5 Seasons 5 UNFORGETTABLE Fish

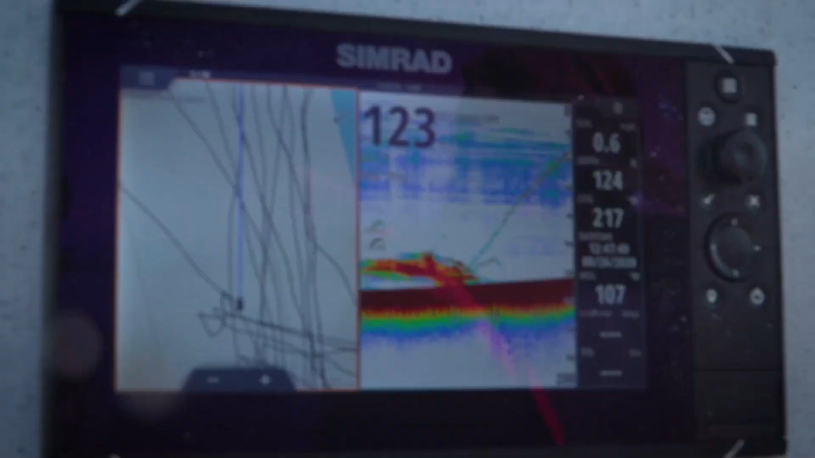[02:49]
Key thing when you're jigging for salmon that we learned is great electronics. Our Simrad electronics put us on the bait.